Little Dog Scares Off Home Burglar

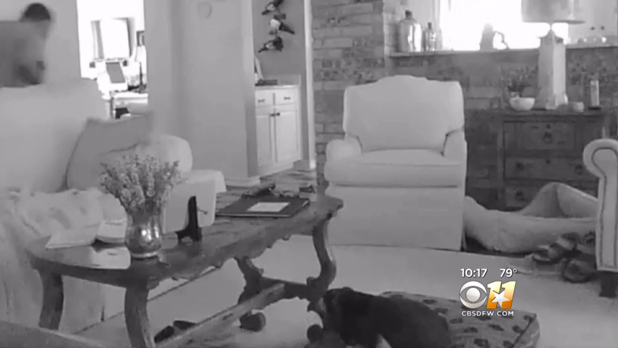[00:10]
then he does everything he can to scare this guy off and it worked. Police say he got spooked and he took off right back out the front door.